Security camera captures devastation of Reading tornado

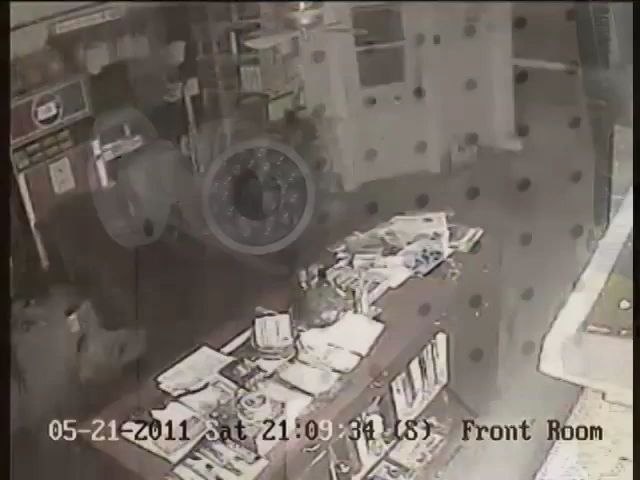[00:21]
Security cameras set up around the property rode off the storm just long enough to give a rare glimpse inside the devastation.
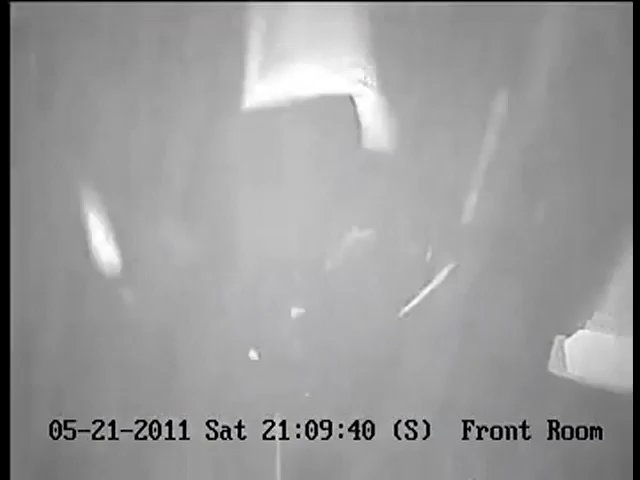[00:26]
The sight is shocking. My dad and I drove into town this morning and I just started crying.